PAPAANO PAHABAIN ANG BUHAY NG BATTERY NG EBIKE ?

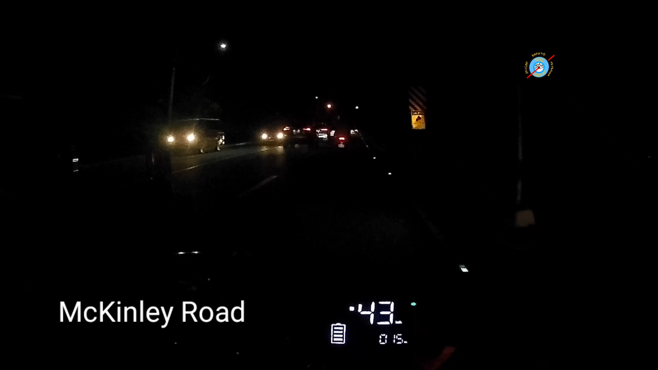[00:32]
Pauwi na po tayo, mga kaketchup. Iwas lang po tayo dun sa EDSA dahil doon na rin po ngayon dumadaan yung mga bus pagka ganitong mga oras, ano? Iwas traffic na rin tayo, saka iwas na magitid ng mga naglalakihang sasakyan kasi
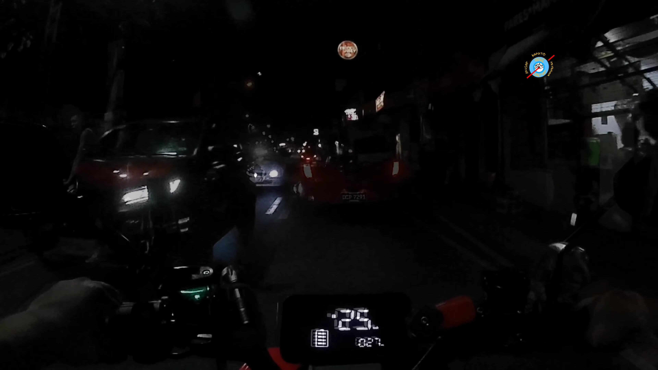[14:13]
Ito po nasa kaliwa natin. DOST na po yan mga kaketchup. At sana makuha natin yung mga daanan dito. Tumatawid. Hindi nakatingin. Ano? Kaya dapat tayo mga motorista, electric bike man yan, electric scooter, motorsiklo man yan, apat na gulong, dapat
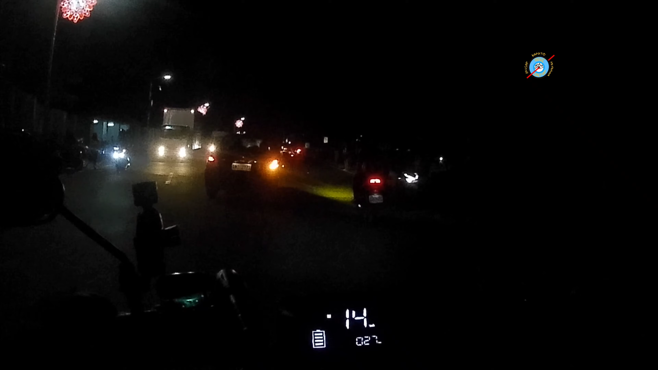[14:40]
anuhan po natin ang ating mga kababayan. Bantayan natin, huwag nating aksidente kasi may mga tumatawid, di po talaga nakatingin sa kalsada.